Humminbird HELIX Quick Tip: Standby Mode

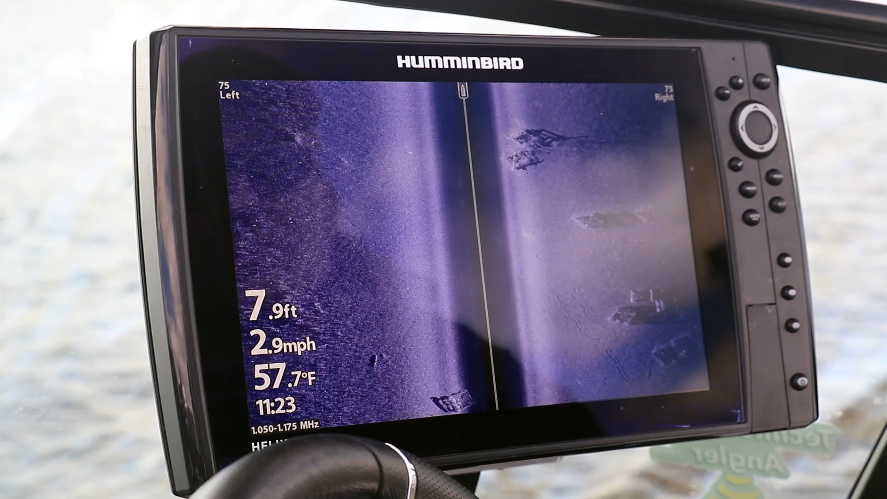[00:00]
On screen: depth 7.9 ft, water 57.7°F, speed 2.9 mph
Here's another tip to help you get started with your Humminbird Helix. Standby mode is an easy way to manage power consumption as well as sonar crosstalk.
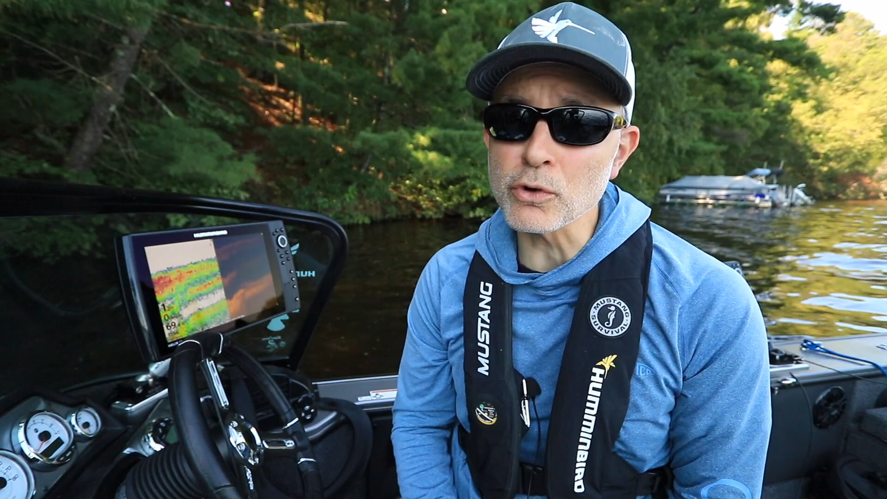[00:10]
Standby mode essentially puts your Helix to sleep.
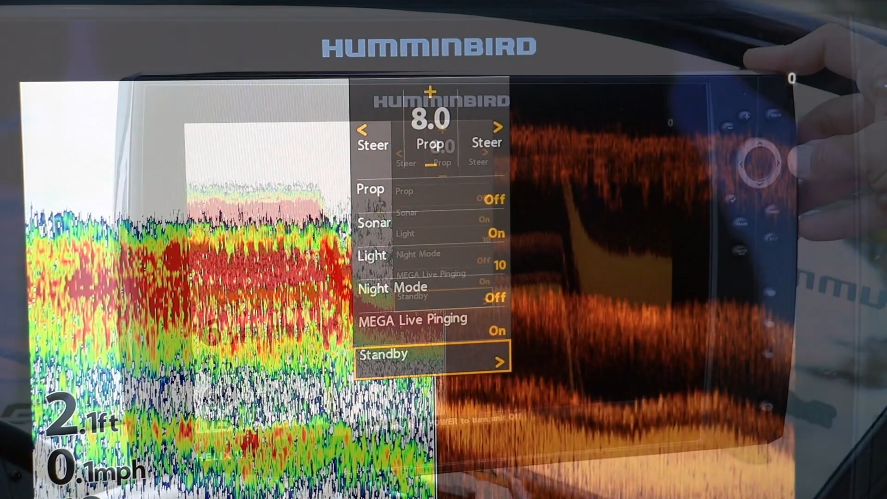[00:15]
On screen: speed 0.1 mph
It stops transmitting all sonar and imaging, and it stops updating the boat's position on the chart view.
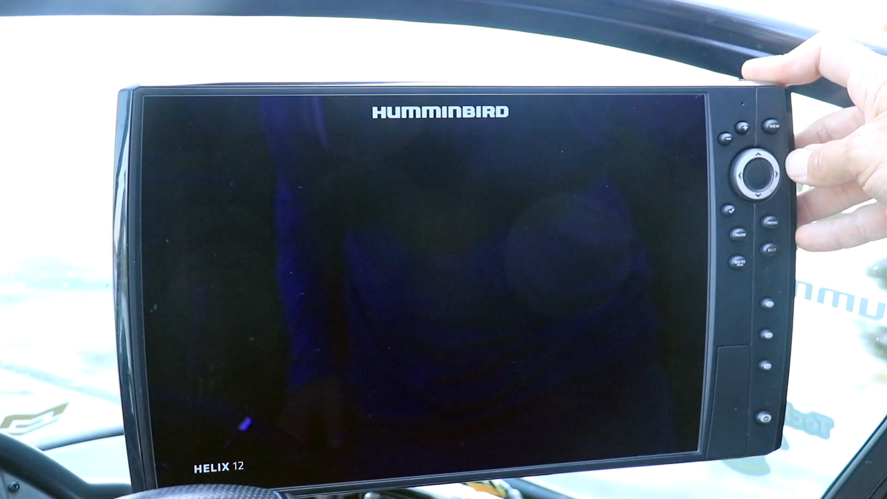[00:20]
The Helix display also dims dramatically in standby mode.
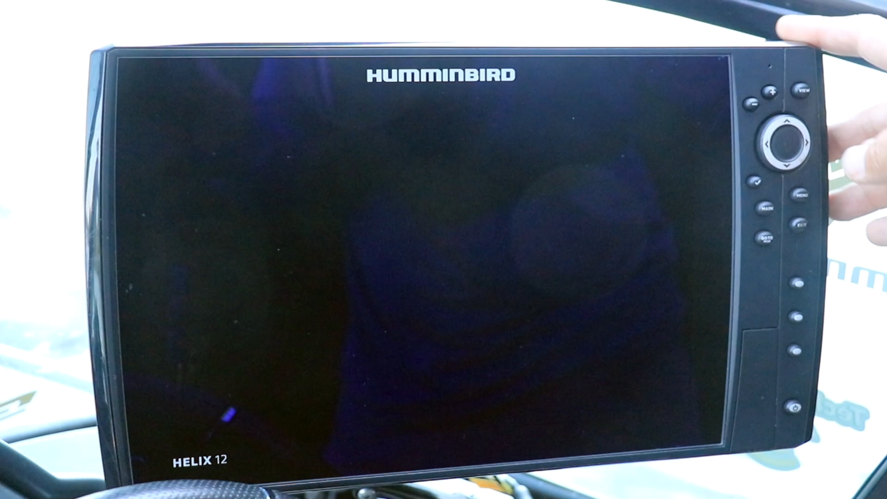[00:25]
All of these changes in standby mode dramatically reduce power consumption, and they also eliminate any sonar crosstalk with other fish finders on your boat.
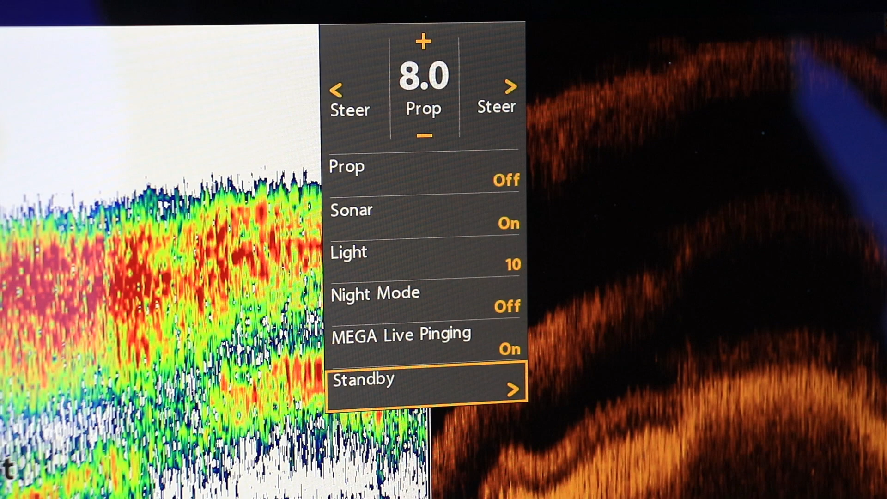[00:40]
When you exit standby mode, your Helix wakes up immediately, with all sonar transmissions,
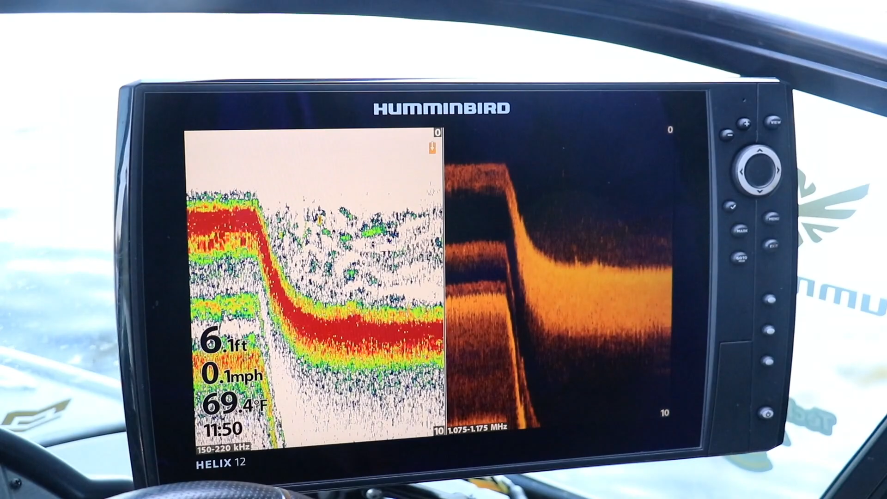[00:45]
On screen: depth 6.1 ft, water 69.4°F, speed 0.1 mph
position updates, and screen brightness returning to normal right away. The advantage of standby mode, compared to powering off and then powering back on again, is time.
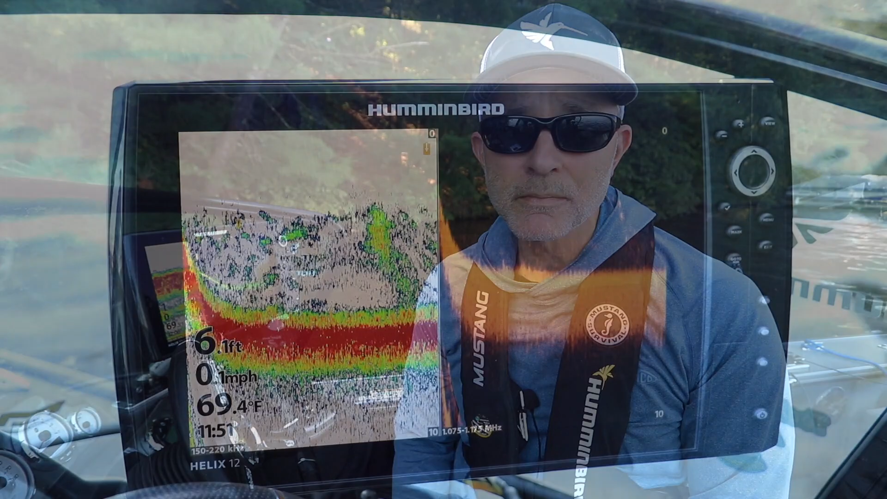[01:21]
On screen: depth 6.1 ft, water 69.4°F
Press the power key once to access this submenu. Use the up and down arrow keys to select standby, and then use the right arrow key to enter standby mode.
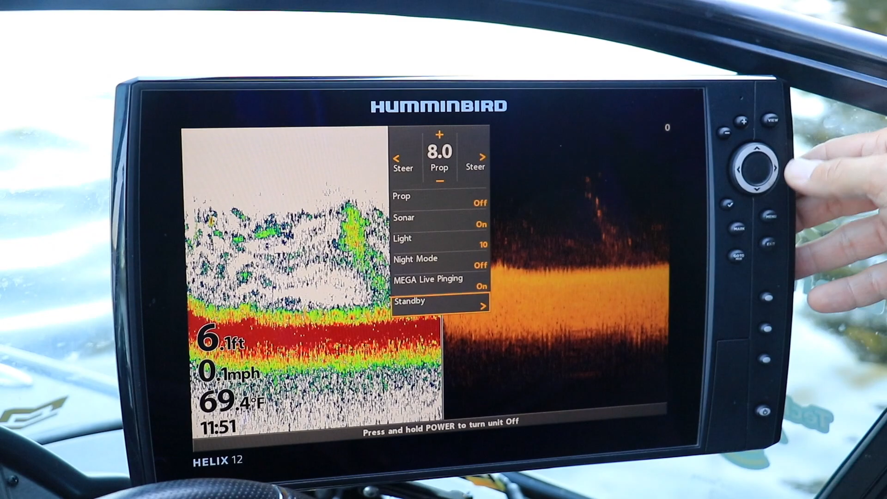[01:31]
On screen: depth 6.1 ft, water 69.4°F, speed 0.1 mph
When it's time to leave standby mode, all you have to do is press the power key, and your Helix wakes up immediately.